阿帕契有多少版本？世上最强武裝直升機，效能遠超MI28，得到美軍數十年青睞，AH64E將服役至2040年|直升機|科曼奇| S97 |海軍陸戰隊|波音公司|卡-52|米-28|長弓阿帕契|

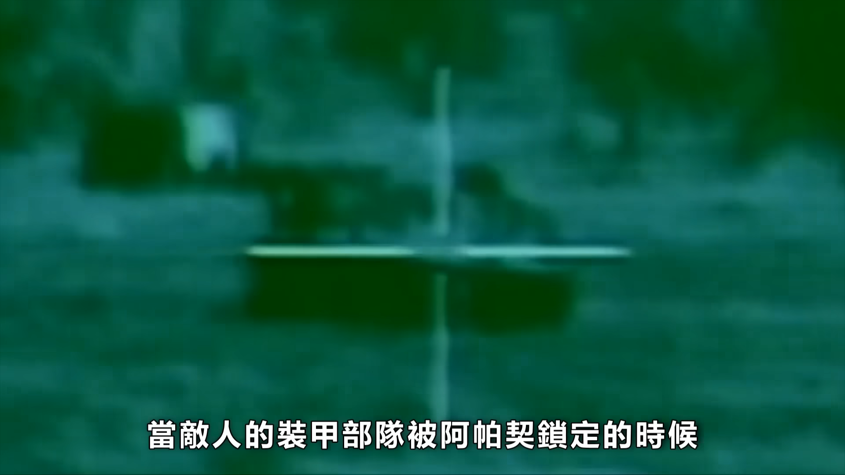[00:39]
等待他们的只有被击毁的厄运,
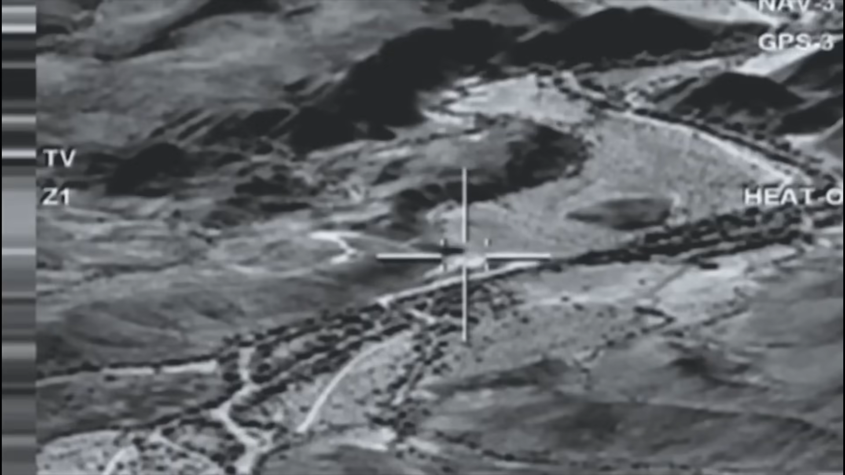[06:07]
观测系统分为目标获得系统和飞行员夜视系统两部分。
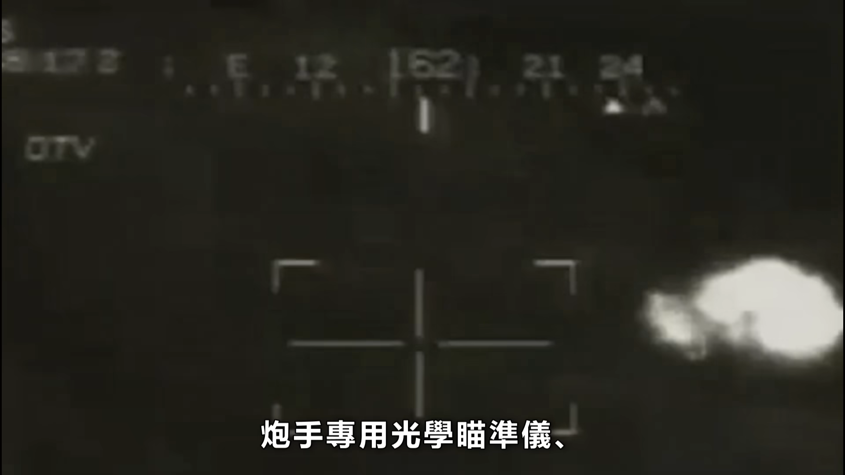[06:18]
日间电视摄影和激光标定仪,
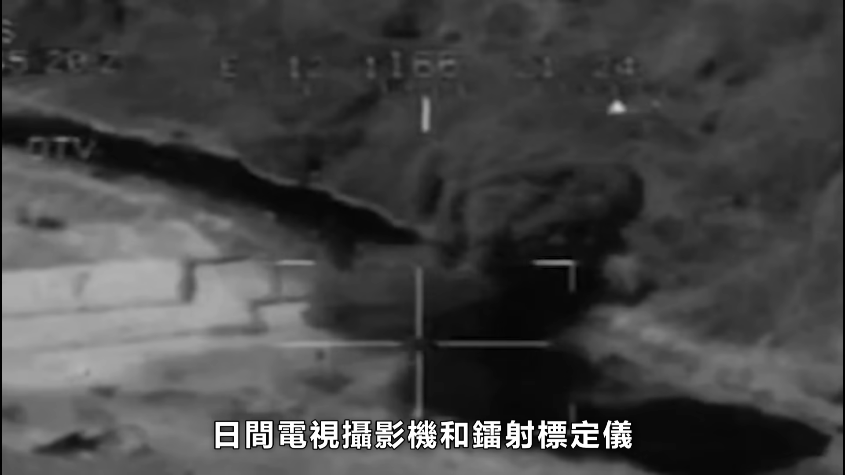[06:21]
全部安装在位于机鼻位置的旋转塔内。
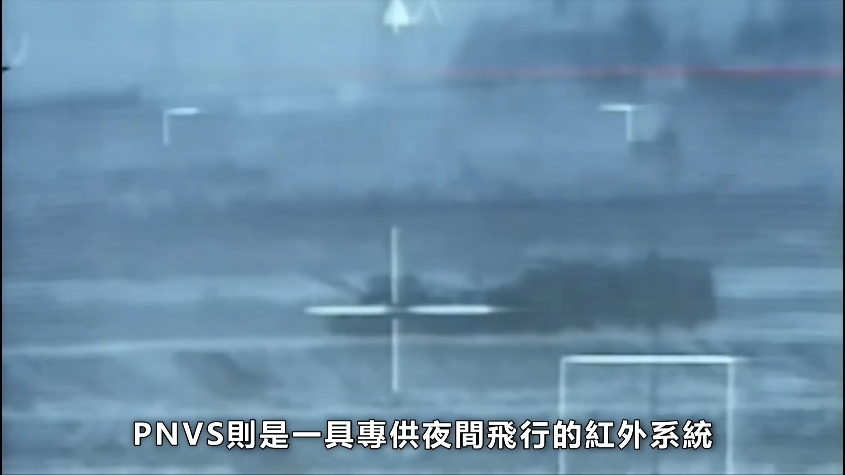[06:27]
PNVS则是一具专供夜间飞行的红外系统,位于机鼻上方独立的旋转塔内。
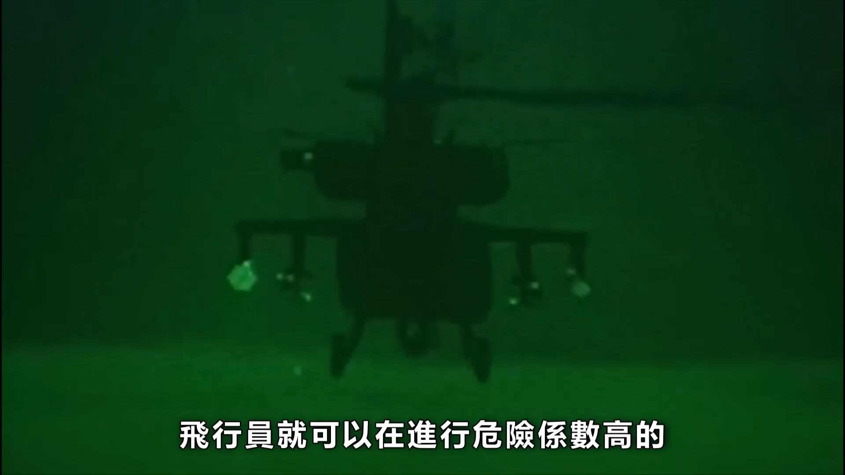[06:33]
有了它,飞行员就可以在进行危险系数高的夜间地貌飞行时,
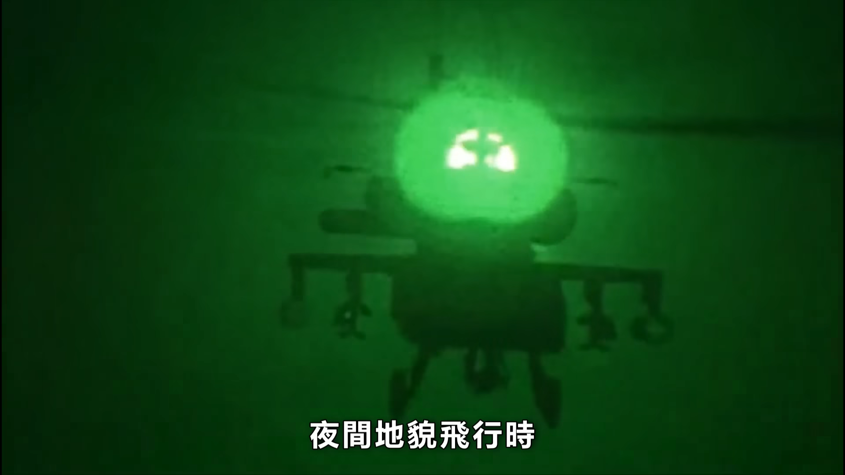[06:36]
获得更清晰的外部影像。
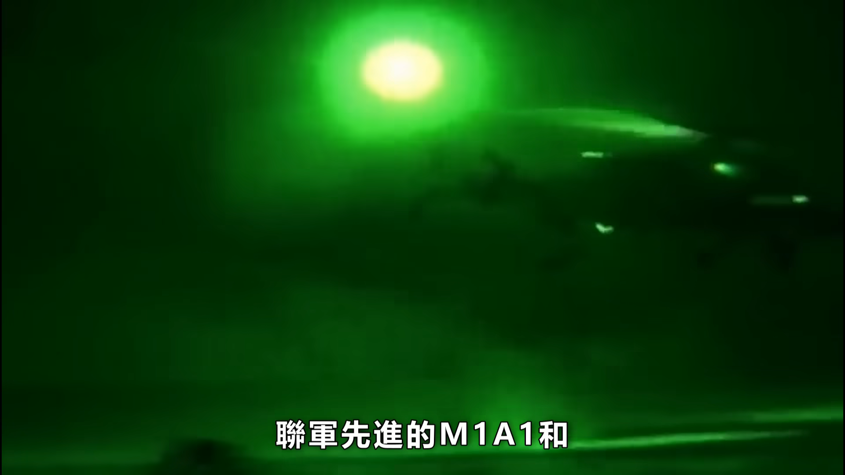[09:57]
联军先进的M1A1和挑战者坦克都没有发挥出多大作用,风头完全被阿帕奇武装直升机抢光。
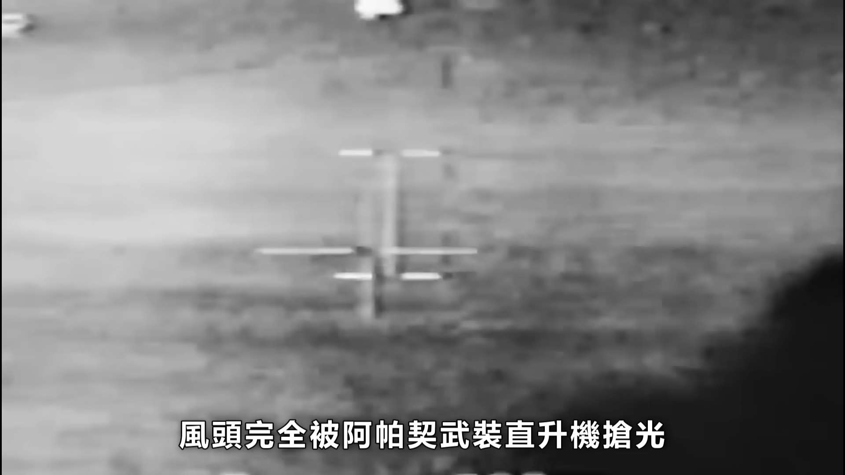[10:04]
联军先是派了两组H-64A直升机队打头阵,
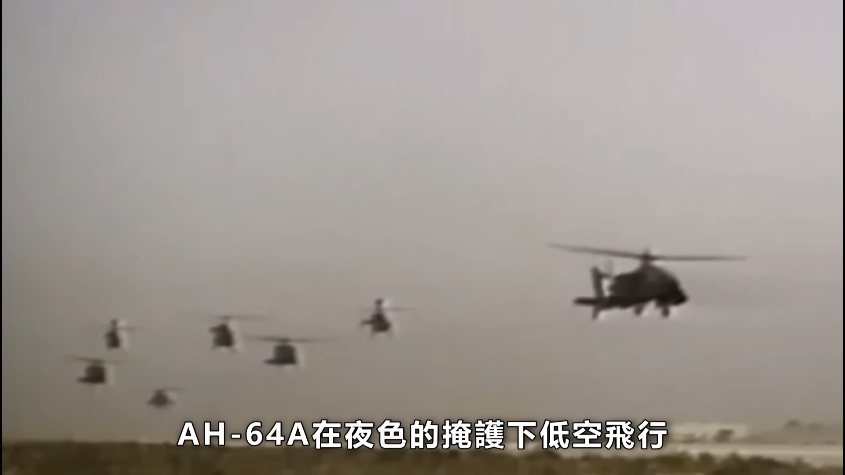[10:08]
H-64A在夜色的掩护下低空飞行,
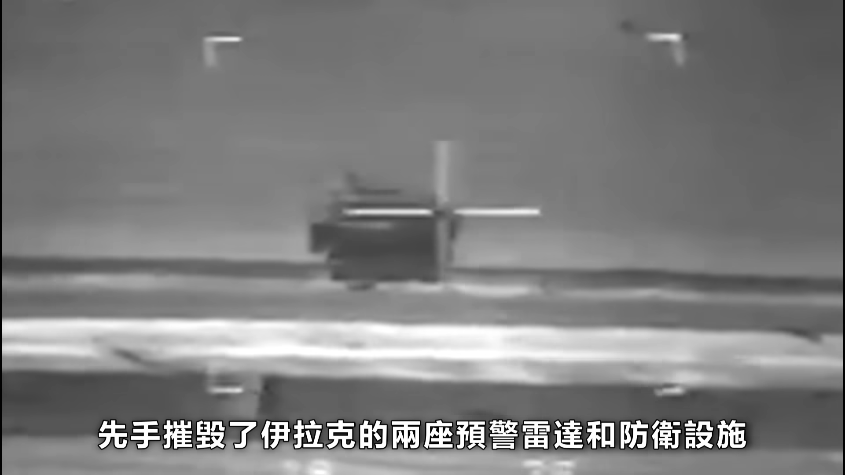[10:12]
先手摧毁了伊拉克的两座预警雷达和防卫设施。
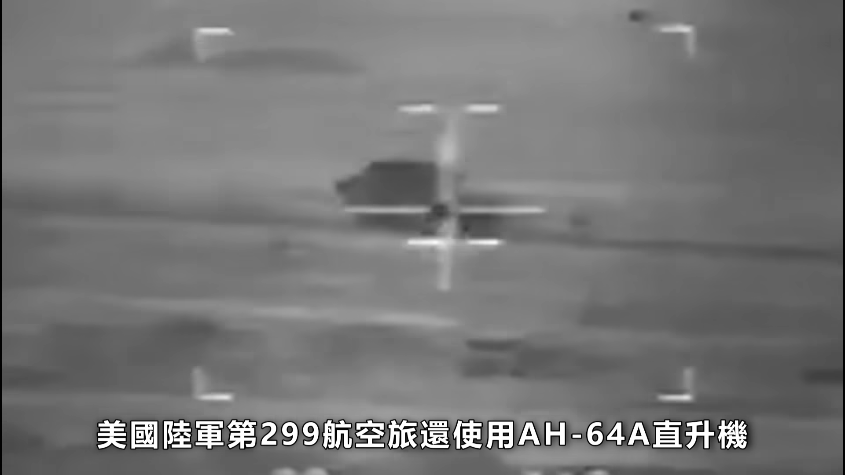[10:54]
美国陆军第299航空旅还使用H-64A直升机,一口气击毁了伊军50辆坦克和装甲车,战果惊人。